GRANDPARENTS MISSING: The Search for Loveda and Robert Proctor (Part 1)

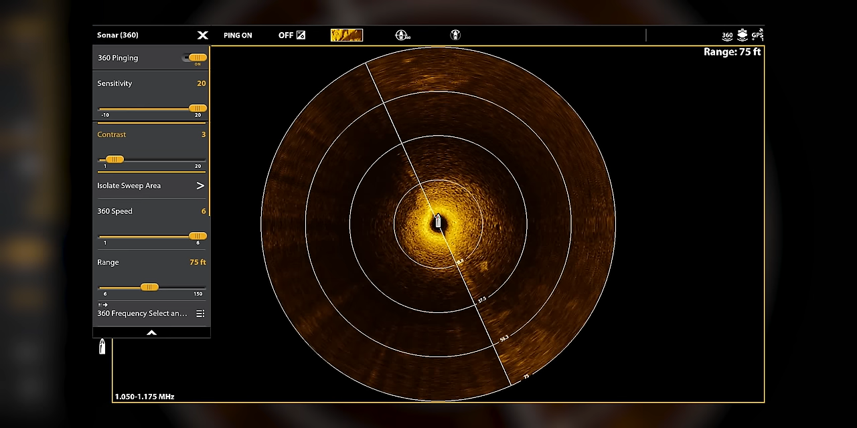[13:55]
Yeah, so because it is so shallow, we're only getting about a good reading about 30 feet out.
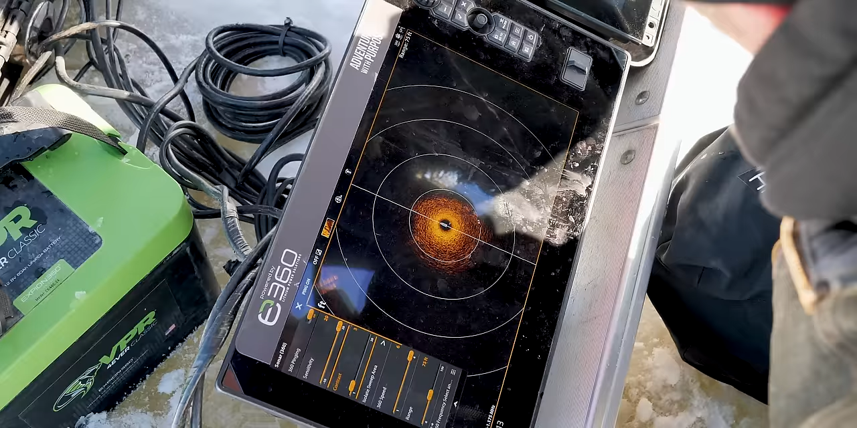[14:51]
that last one over there. And the car would be roughly the length between these grid lines here.
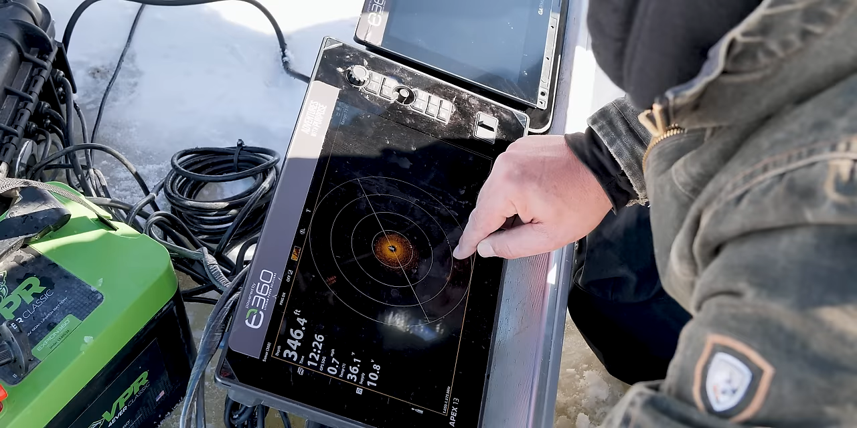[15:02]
And so we have nothing in the way of a car. So right now, I'm feeling fairly confident in this area being clear,
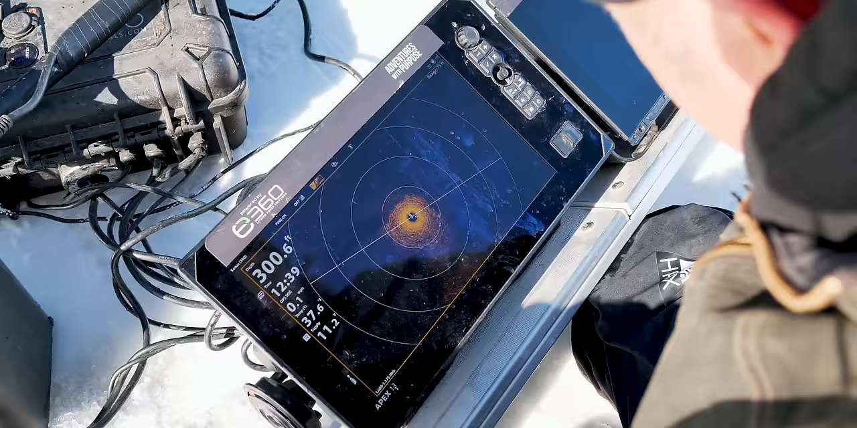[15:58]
All right, yeah, I'm clear to the boat ramp between here and there.
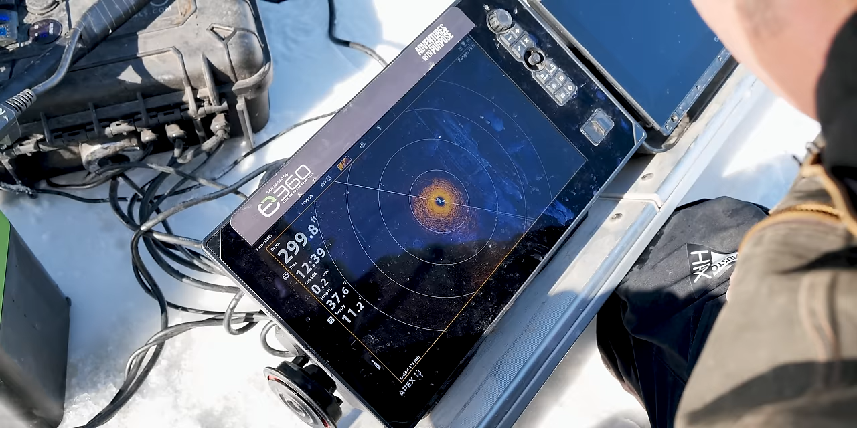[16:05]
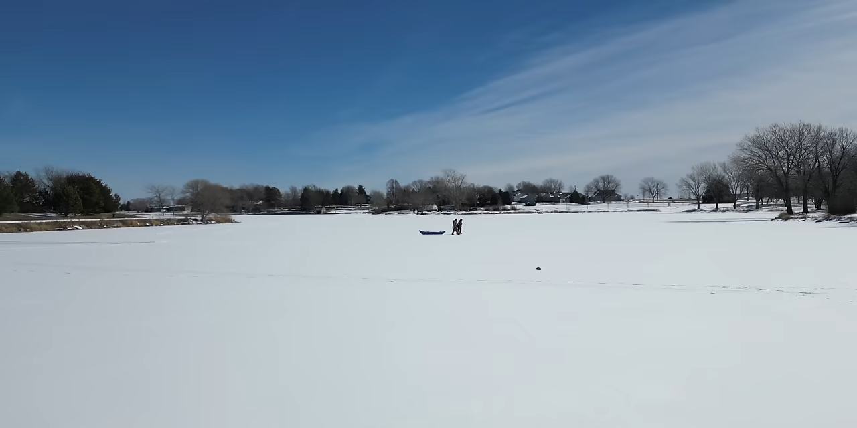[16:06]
We'll just keep on with the magnetometer then. I really wish we had the, not a frozen lake so we could definitely scan it a lot better and really clear it.
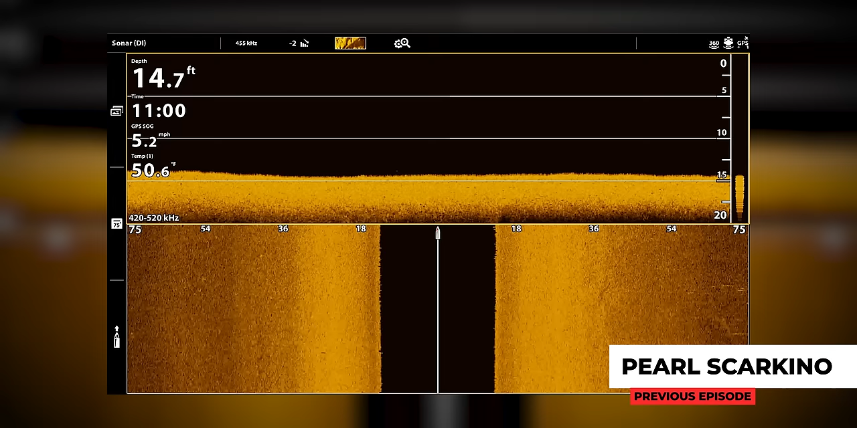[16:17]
On screen: depth 14.7 ft, water 50.6°F, speed 5.2 mph
But when we're in the boat, we're able to go 75 feet to the right, 75 feet to the left.
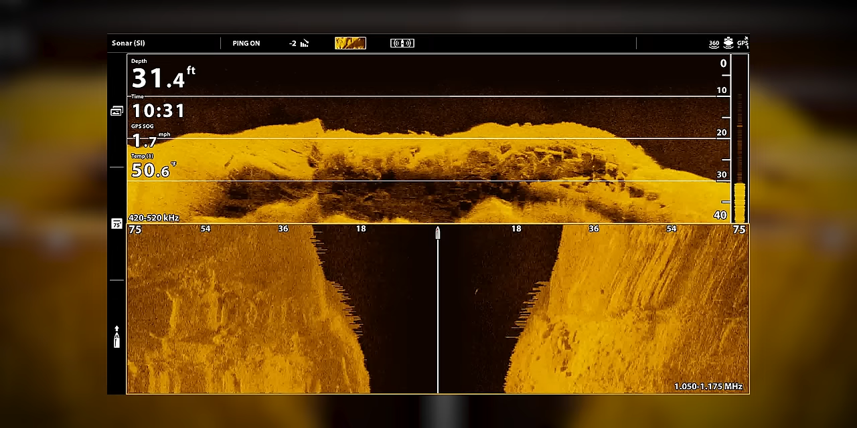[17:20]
On screen: depth 31.4 ft, speed 1.7 mph
One is we like to use side scan imaging first because that allows us to cover a lot more territory with more accuracy to identify.
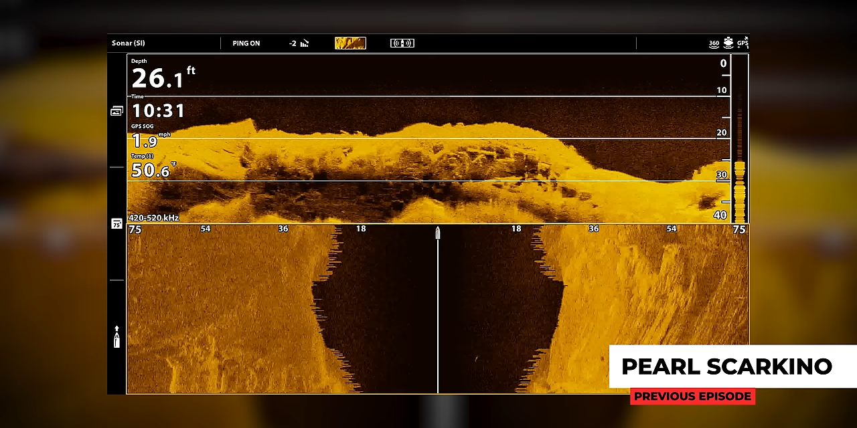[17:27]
On screen: depth 26.1 ft, speed 1.9 mph
All right, we're casting 75 feet to the left, 75 feet to the right. We get depth readings, temperature readings, side scan readings,
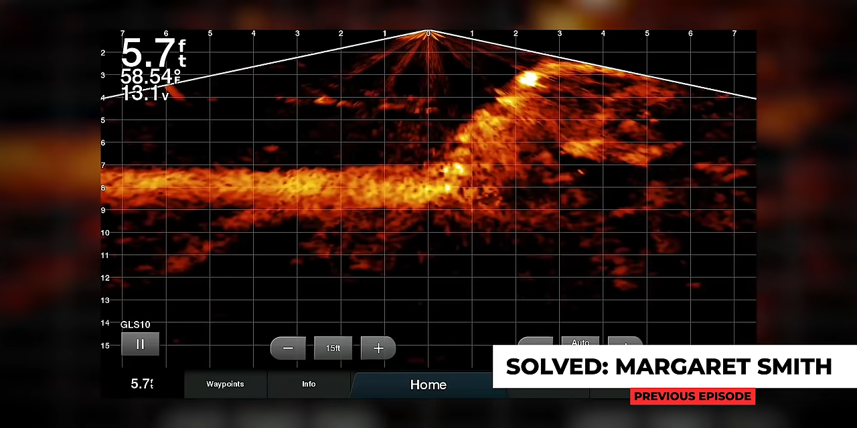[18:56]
On screen: depth 5.7 ft, water 58.54°F
And with that one, you know, she, her car was only six inches below the surface in, you know, six and a half feet of water.